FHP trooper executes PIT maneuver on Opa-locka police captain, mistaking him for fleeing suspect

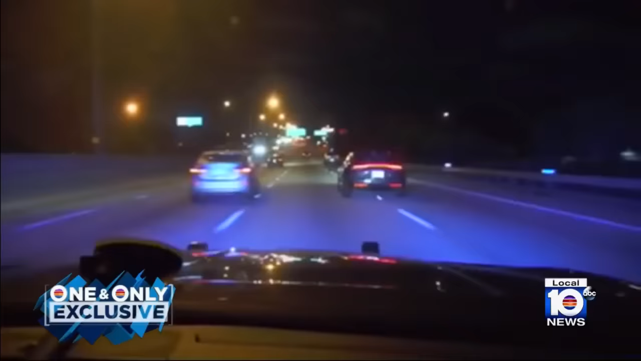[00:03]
Video you'll see only on Local 10 of an FHP trooper stopping a speeding car only to discover it was being driven by another law enforcement officer.